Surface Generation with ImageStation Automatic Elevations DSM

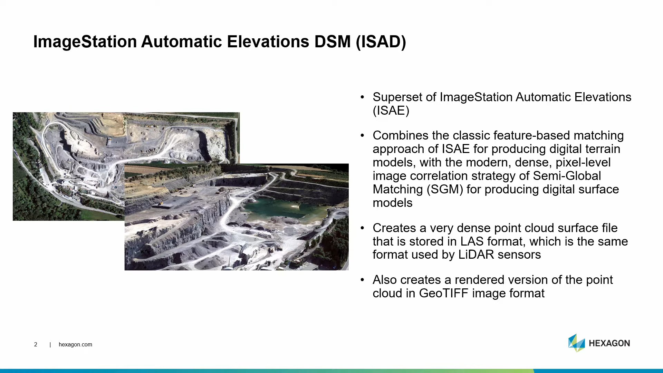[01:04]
The SGM program can also create a rendered version of the point cloud in GeoTIFF image format. In this module, you'll use an existing project to generate surfaces using the SGM program component of ISAD.